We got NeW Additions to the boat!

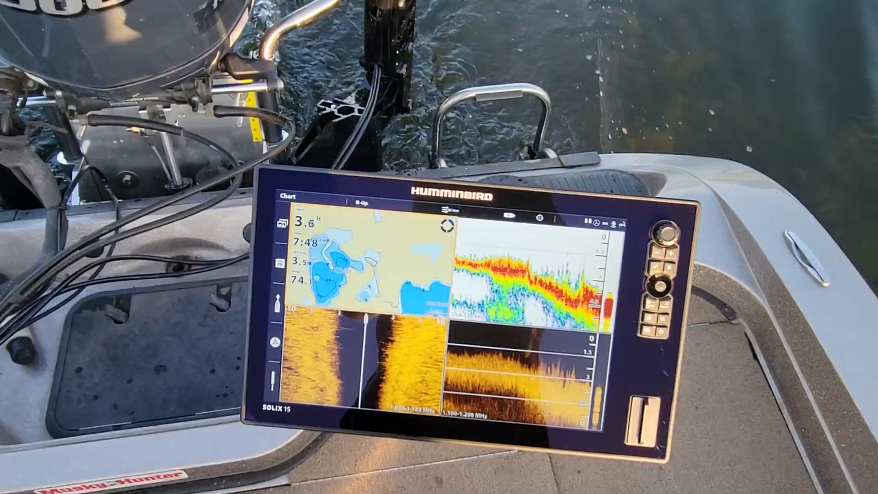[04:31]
Well, so you can see we got the map.
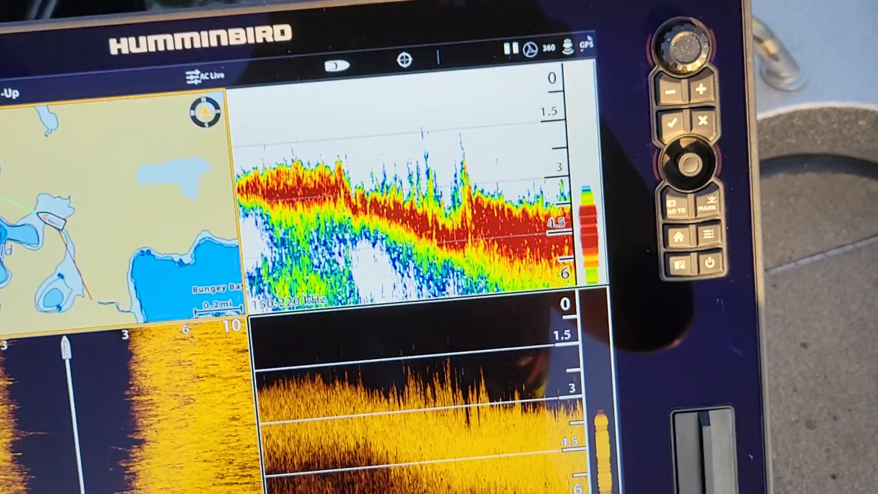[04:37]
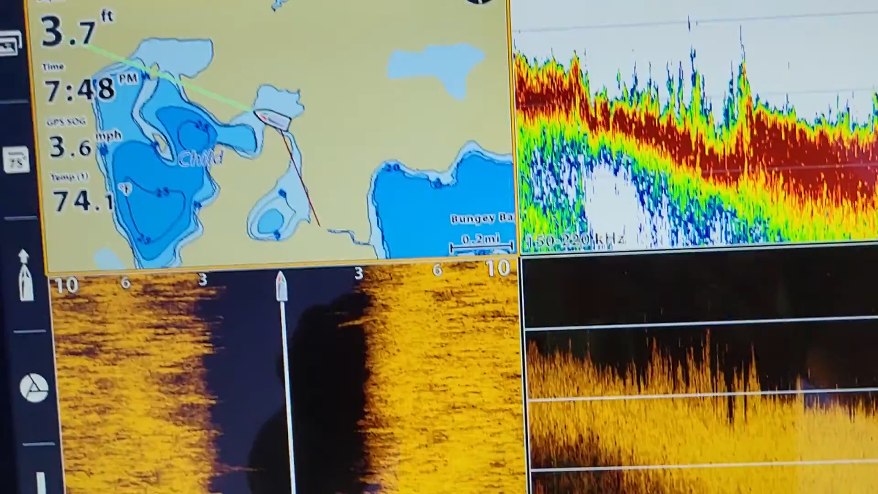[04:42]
On screen: depth 3.7 ft, speed 3.6 mph
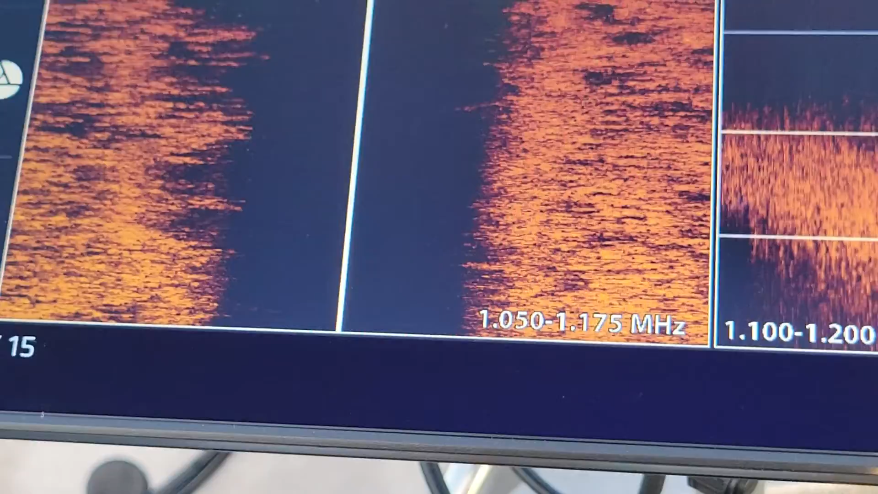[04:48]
Let me zoom out for you. Right there. Okay.